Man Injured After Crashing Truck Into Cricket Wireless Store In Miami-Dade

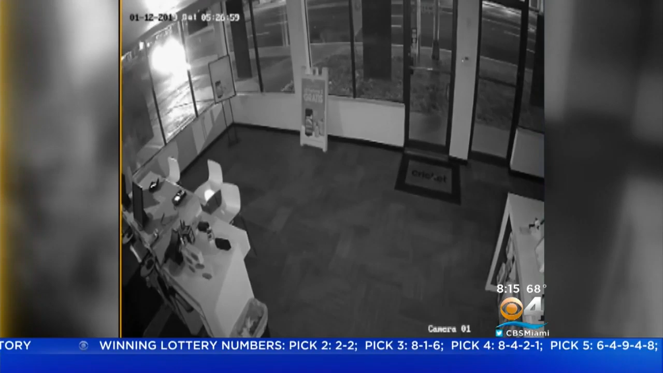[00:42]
Brief surveillance video from inside the store shows the lights of the truck through the glass and the quick impact, dust and concrete flying in the air.
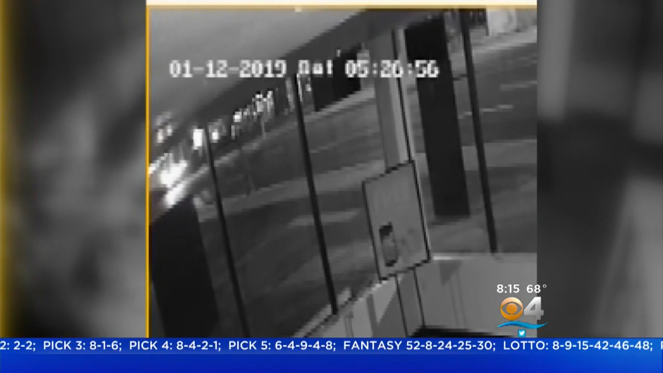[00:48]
And if you look closely, you can see someone walking on the sidewalk, quickly moving out of the way of the truck.